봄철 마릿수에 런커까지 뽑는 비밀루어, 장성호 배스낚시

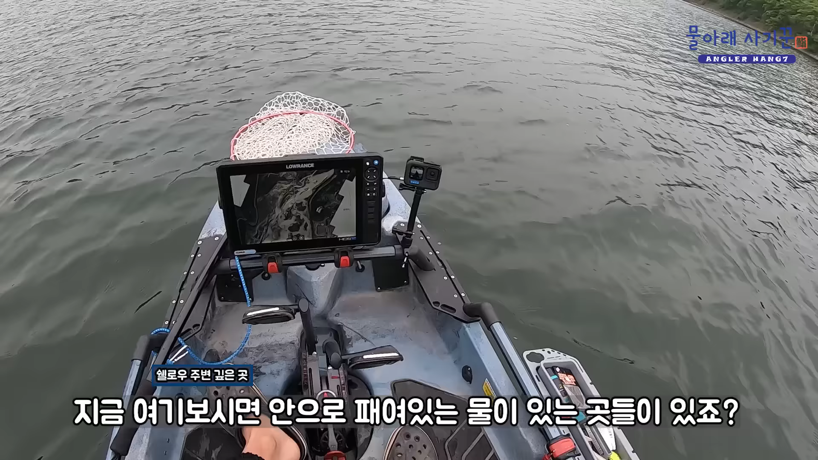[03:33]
그리고 GPS가 제가 있는 곳하고 정확하게 맞기 때문에 지금 여기 보시면 이렇게 안으로 패여있는 물이 있는 곳도 있죠? 이쪽이 채널일 겁니다. 그 채널 근처로 가서 공략을 해보려고 해요. 물 빠진 지형 같은 거 이렇게 넣어놓으면은 물 빠진 지형에 나와 있는 험프나 물골 이런 걸 너무 쉽게 찾을 수 있기 때문에 낚시 전략을 짜기가 굉장히 좋습니다.